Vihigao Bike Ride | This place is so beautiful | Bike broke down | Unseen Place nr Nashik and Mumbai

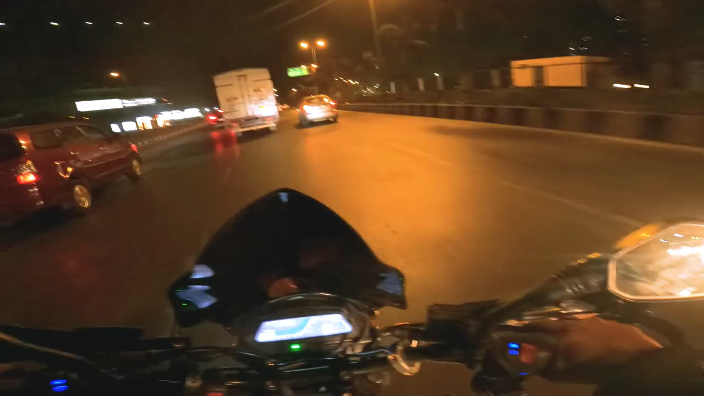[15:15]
सीधा ब्रिज से जाएंगे तो अभी वाशी जाएंगे, पाम बीच से होकर मैं घर पे जाने वाला हूँ क्योंकि हाईवे पे मेरे को इंटरेस्ट ही नहीं है अभी जाने का।
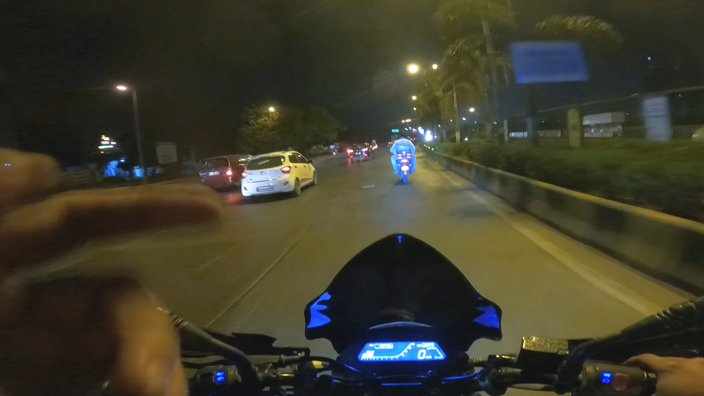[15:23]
पाम बीच कैसा, सीधा सीधा रोड है, निकल जाओ, कोई टेंशन नहीं। सो गाइज, मैं पहुंच चुका हूँ NMMC।